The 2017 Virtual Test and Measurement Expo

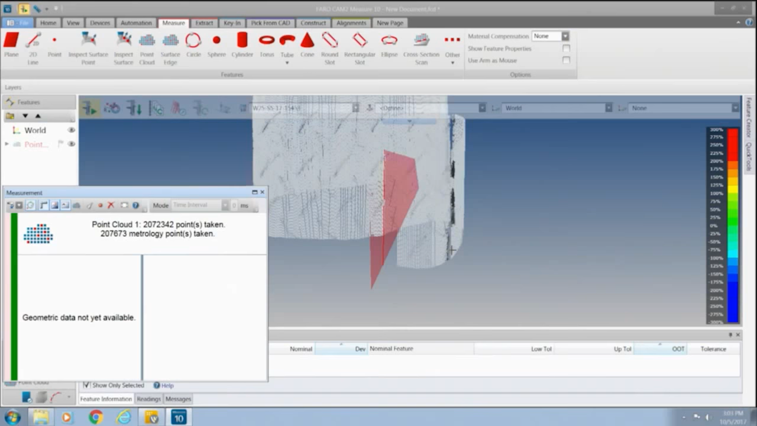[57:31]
Again, it's capturing a high amount of points very rapidly. Yep.
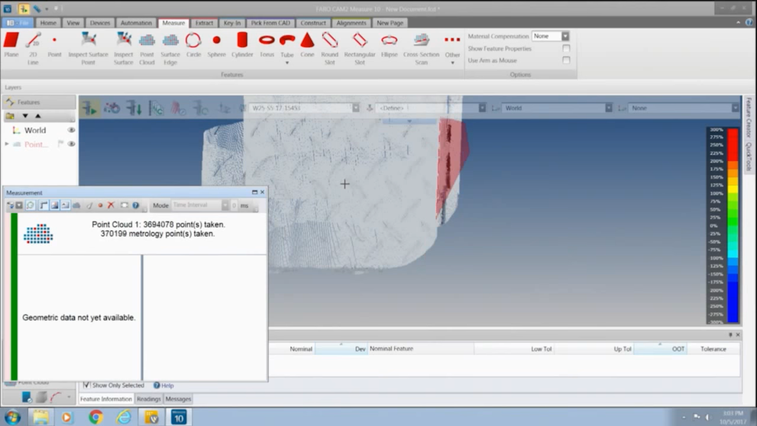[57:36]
And you can always adjust that in case you're doing a large scan.
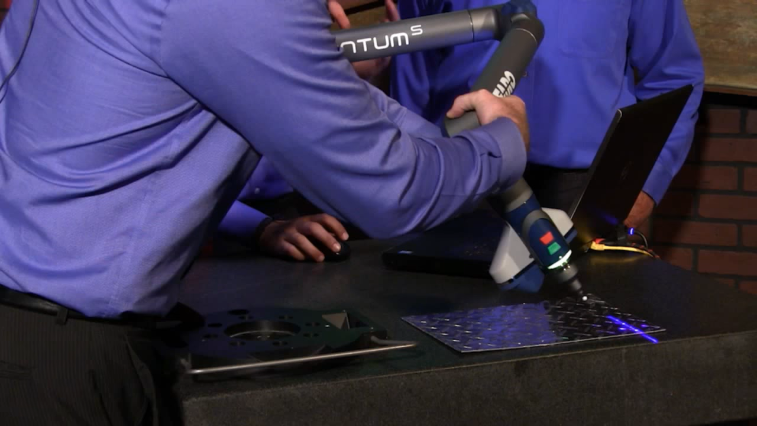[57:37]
You might want to turn down amount of data. Yeah, if you don't want 600,000 points a second, exactly. Don't need it. Yeah.
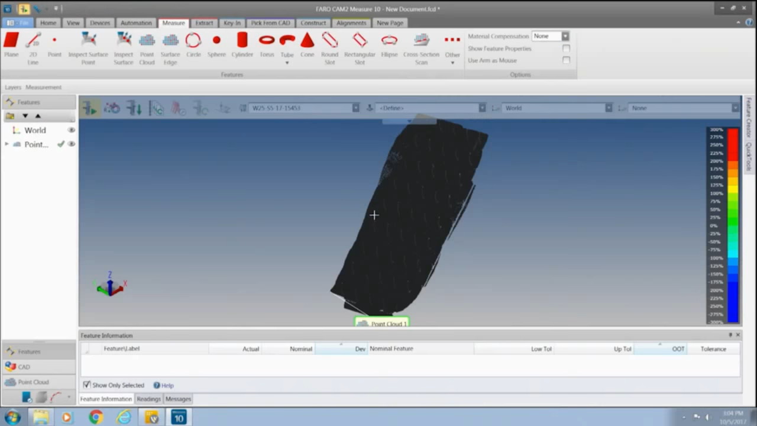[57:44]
So that's and there it is. Okay. Yep. That's the data we were able to collect. And pretty easy. In real time on a shiny surface, right?